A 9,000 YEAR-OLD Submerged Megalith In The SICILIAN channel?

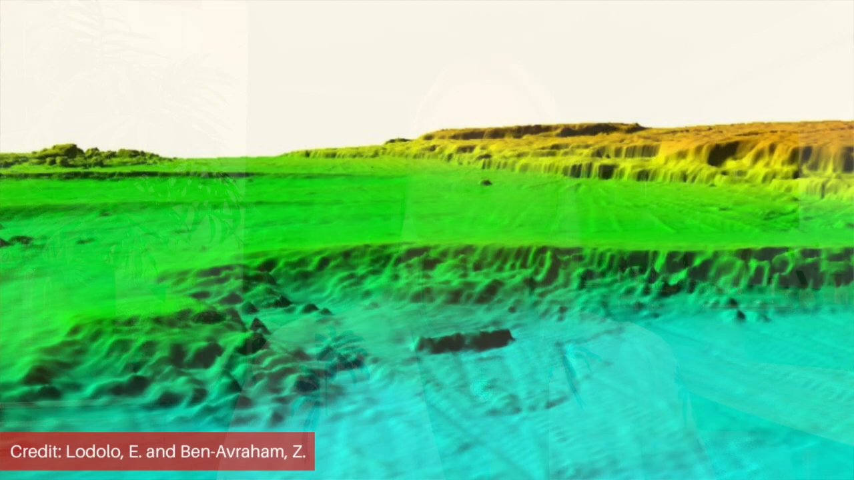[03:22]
Three holes with roughly the same diameter were observed in the monolith.
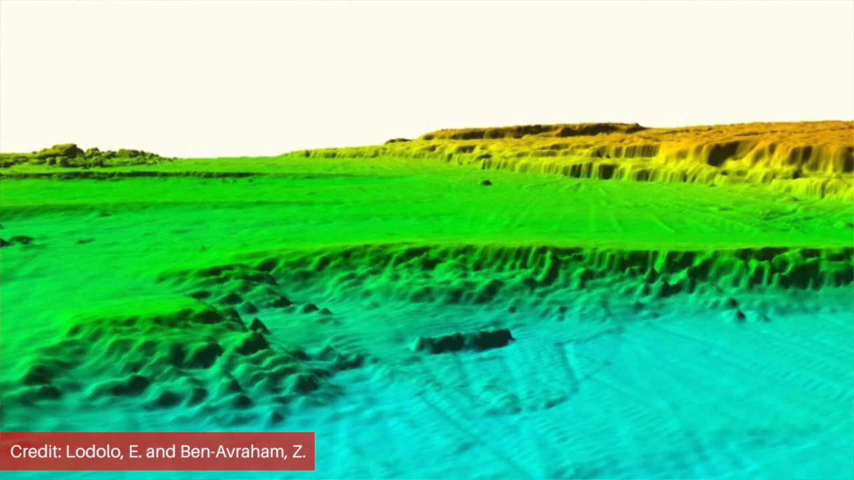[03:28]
The researchers suggested that the monolith is man-made based on a number of factors.